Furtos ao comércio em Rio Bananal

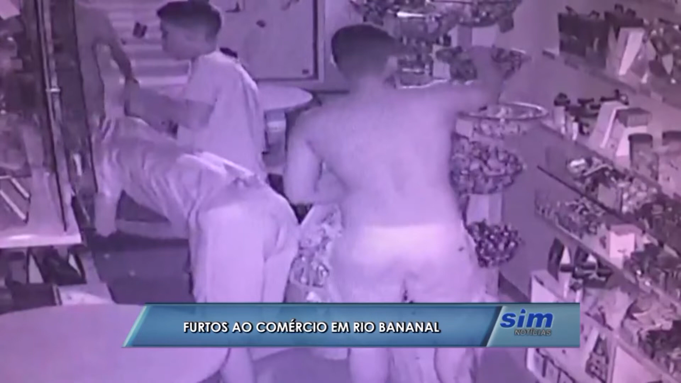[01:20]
Em um dos últimos casos de arrombamento seguido de furto, três homens fizeram uma verdadeira limpeza numa loja de chocolates do município,
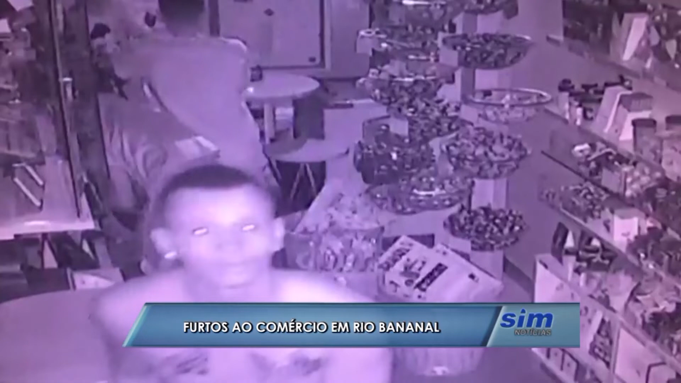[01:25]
deixando prejuízos para o proprietário. Na verdade, esses elementos cometeram dois furtos com arrombamento,
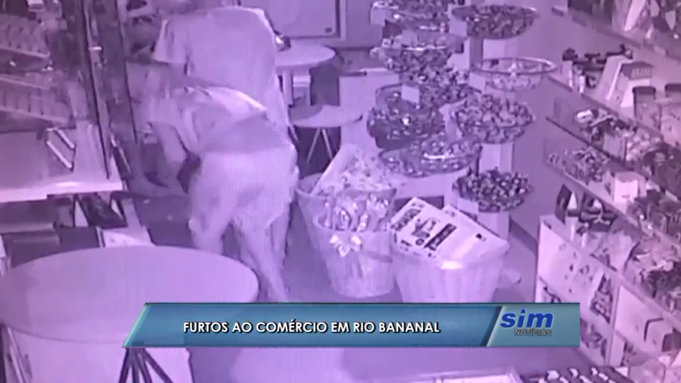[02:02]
Não apenas esse caso, mas os três envolvidos que aparecem nas imagens, podem ter praticado outros crimes na cidade. Fato que ainda está sendo apurado.